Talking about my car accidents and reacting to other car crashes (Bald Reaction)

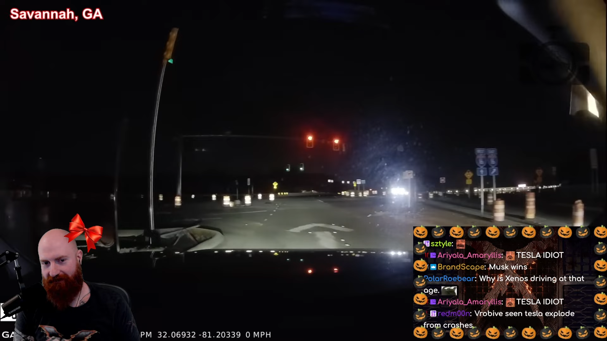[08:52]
Idiot. Okay, Garmin. Save video. I noticed a car driving erratically from the rear. I called 911 and handed it.
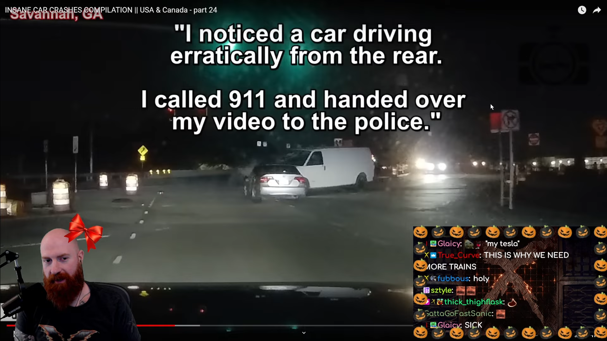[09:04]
Oh my God. Holy shit. Yep. There it is.